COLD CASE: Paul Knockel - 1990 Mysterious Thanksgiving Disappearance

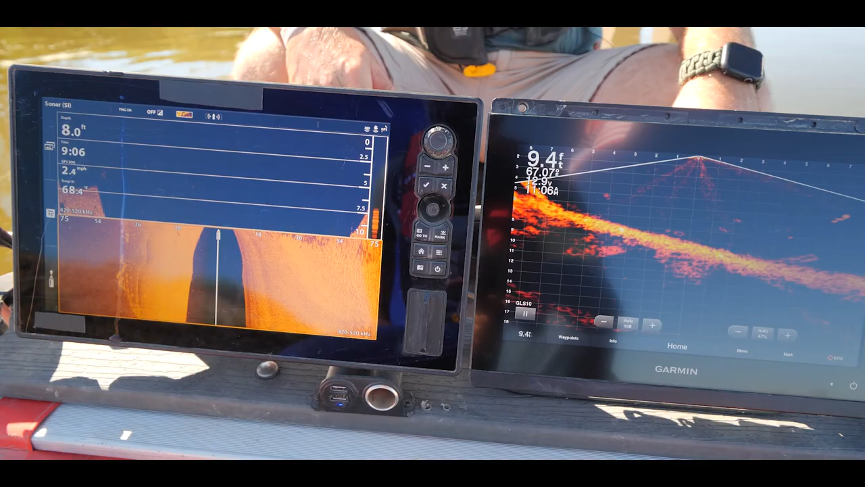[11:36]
Yeah, see, it's coming up quick. It's coming up to 2 feet.
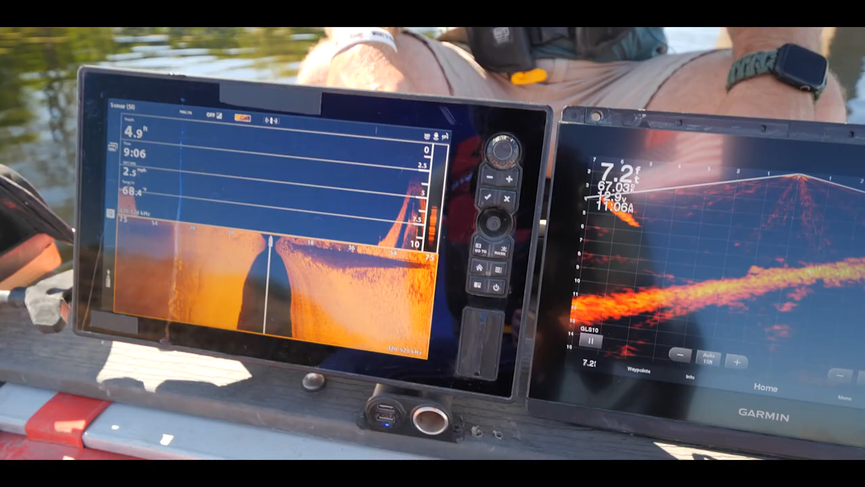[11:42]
So watch to make sure we don't bottom out. Oh, and that was just that, like right here? Yeah. Now it's getting deep again. Like it just went whoop, and then back down. So now we're back down to 11 feet now. I said they probably just came and pushed a bunch of sand in here.
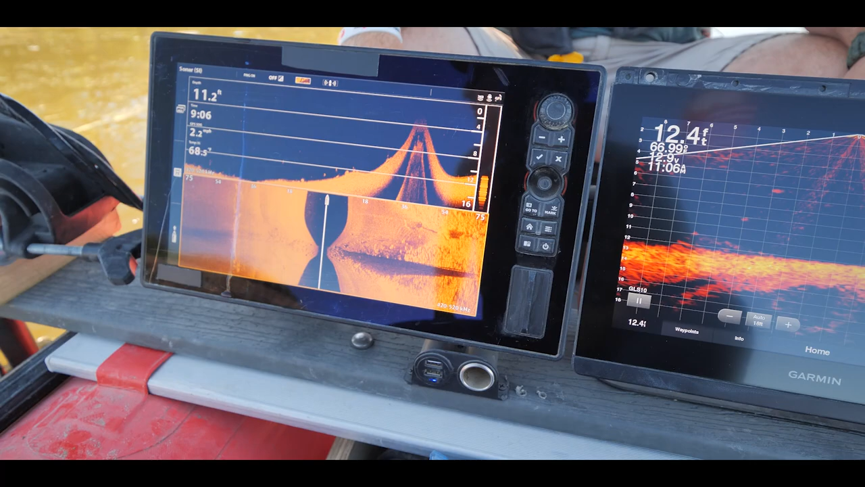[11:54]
Well, the other thing could be as well, like that could be a newer bridge maybe, and there could have been an older bridge back in the day. And so that we could have had like some older pilings over here. I've seen that quite a bit as well.
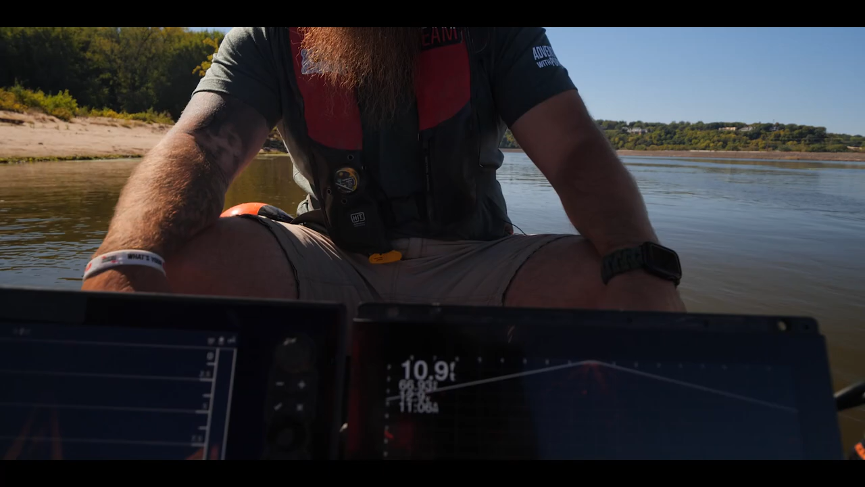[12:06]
And so with this piling here that we're passing right now, that's what we see right here.
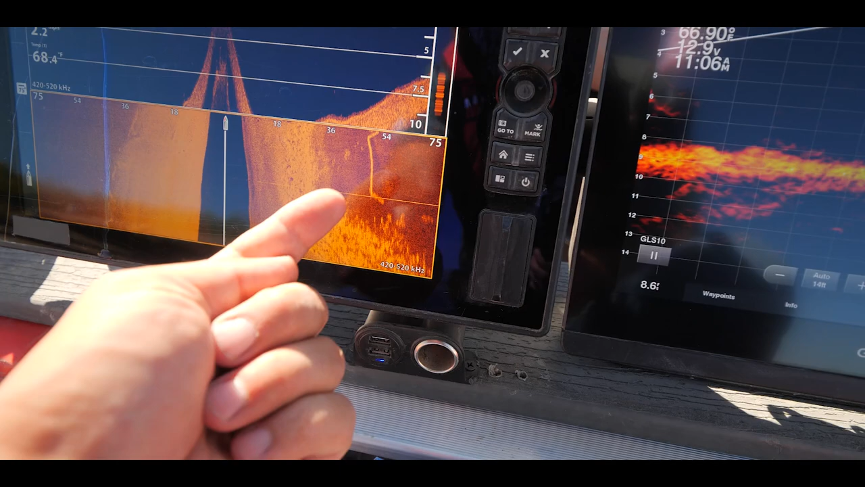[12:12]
So we cannot see anything behind that piling right now. And if anything is right here, pushed up against it, we're not gonna be able to see that very good either.
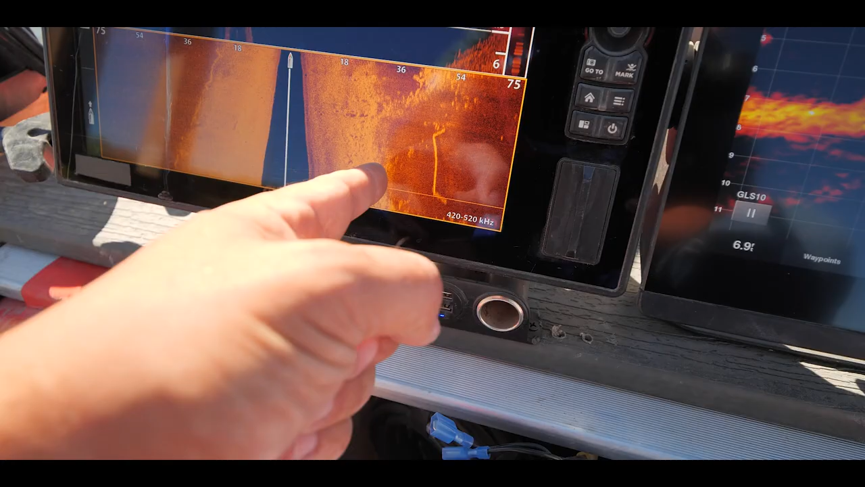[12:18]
So real quick, since we're on this side of it. Live scan down.
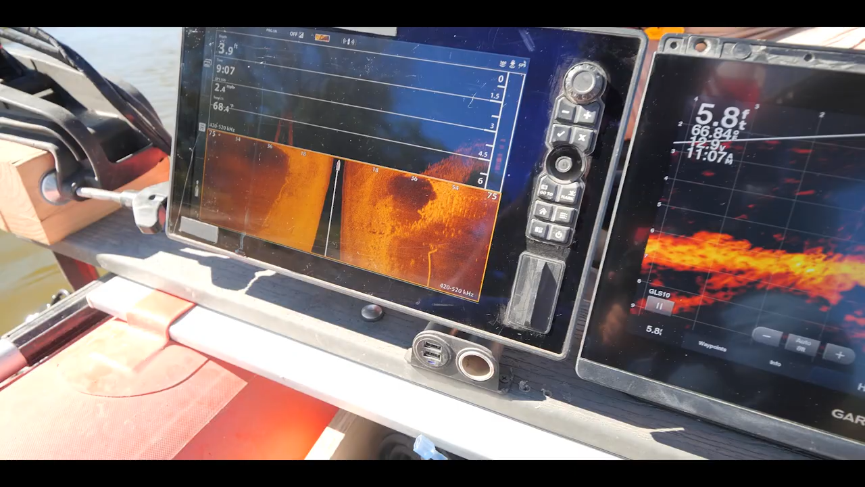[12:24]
We'll do live scan and we'll do down imaging and then potentially get a better side scan of it as well coming over next to that piling.
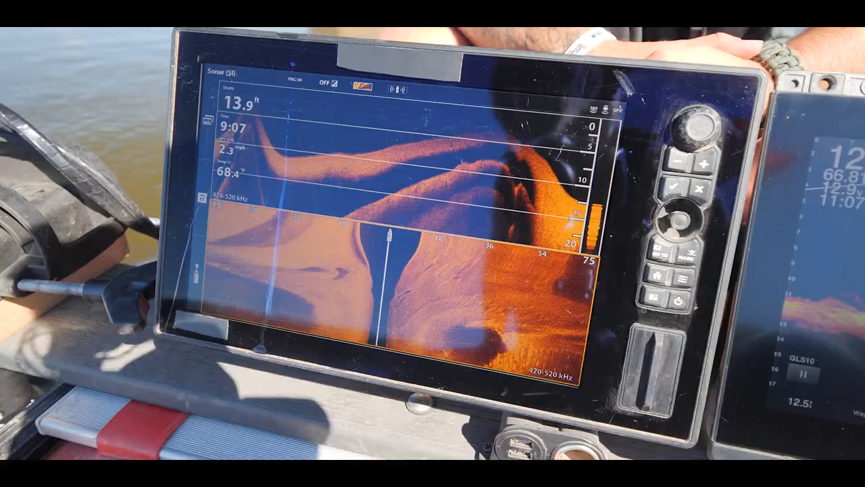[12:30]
And I know that you explain this so that those of you who do not know what sonar is, you can, like you said,
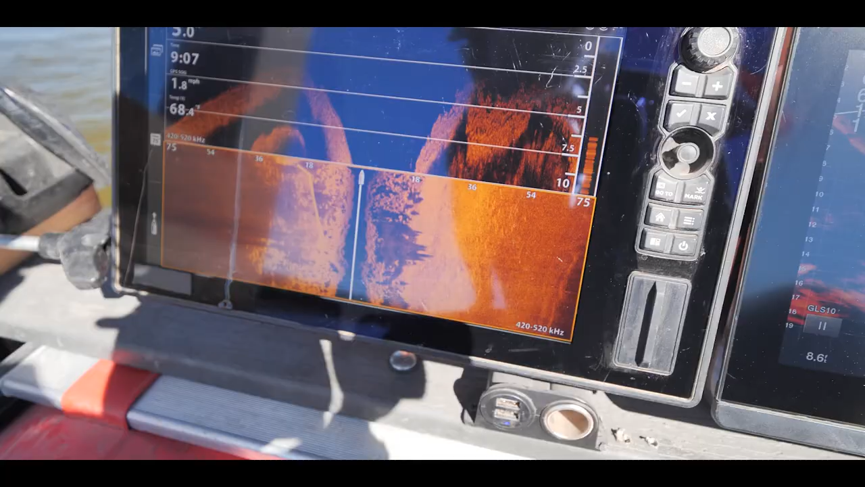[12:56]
On screen: speed 1.8 mph
Just got a lot of rocks there. Real clean or?
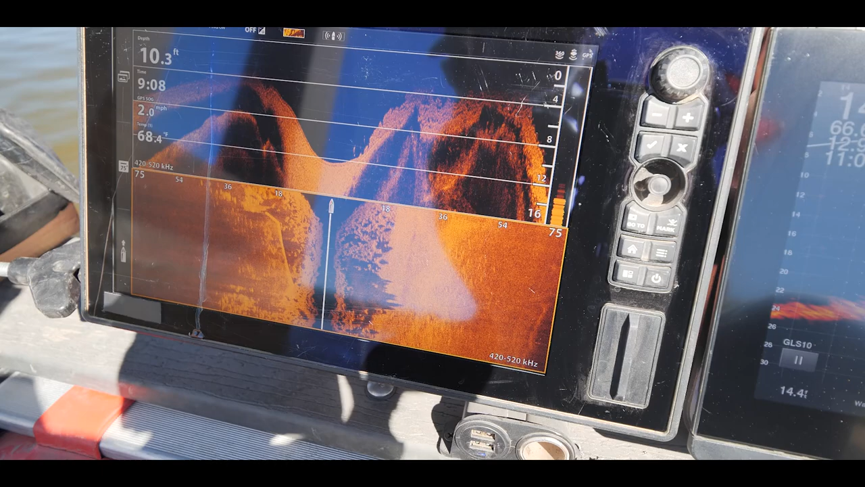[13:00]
On screen: depth 10.3 ft
Yeah, I mean, it's clean, a lot of rocks, but okay. It's clean rocks. Okay. All right, so we know that that's clear. So we'll stay on this side.
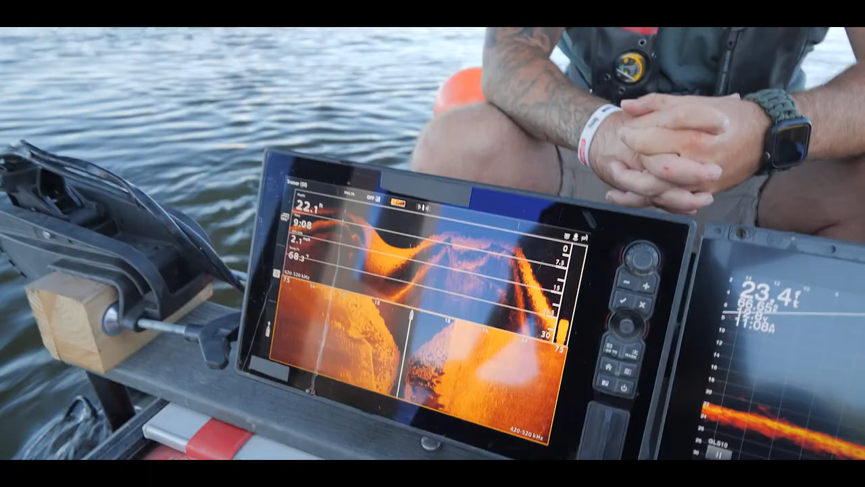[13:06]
We'll keep running the 25 to 35 foot out. And let's go run it a couple hundred yards down.